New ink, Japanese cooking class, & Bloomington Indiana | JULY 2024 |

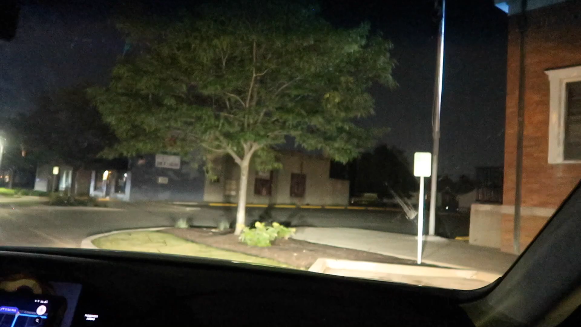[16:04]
So that was a lot of fun though. Definitely different. This is what area of town are we? Beach Grove, and that's her place right there. It's Main but Street.
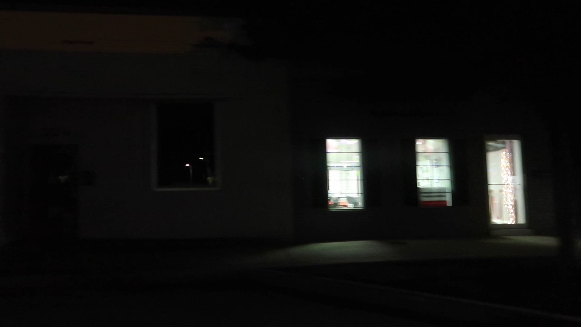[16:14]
You can't see anything because it's okay. Dark. So Beach Grove. We were not robbed yet. Okay, so is this the pub right here?
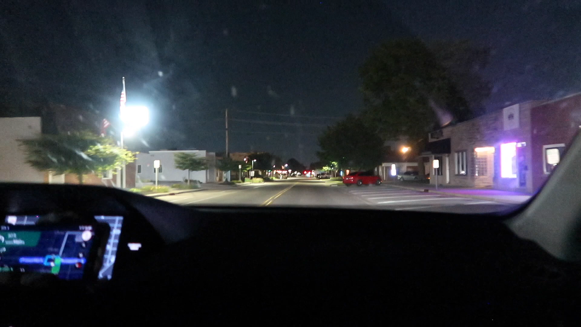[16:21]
No. Oh, okay. Oh, so it's on down. Yeah, it's on down. We're gonna try to potentially check out a pub.
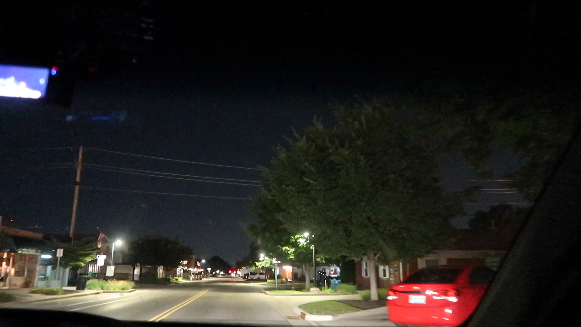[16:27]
Check out the competition? Yeah, check out the competition, see what's up. Oh, is that it?
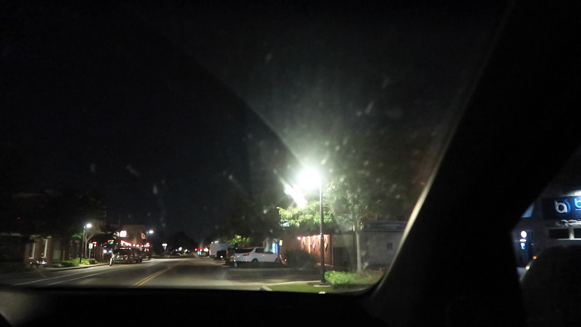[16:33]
Do you think we're okay to be girls? I don't know. What do we gotta be? It's a biker bar. That's not it either. There's a bike right there. That's not it either. Okay. Oh my gosh, I got a cramp even though I didn't eat much.